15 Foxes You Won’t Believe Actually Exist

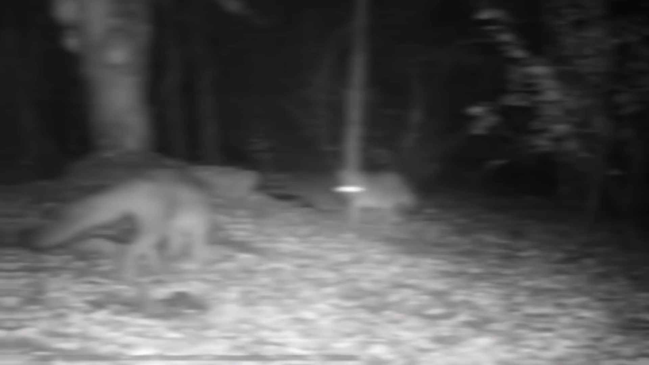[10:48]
This is a nighttime fox and sometimes makes its den 30 feet in the air up a tree.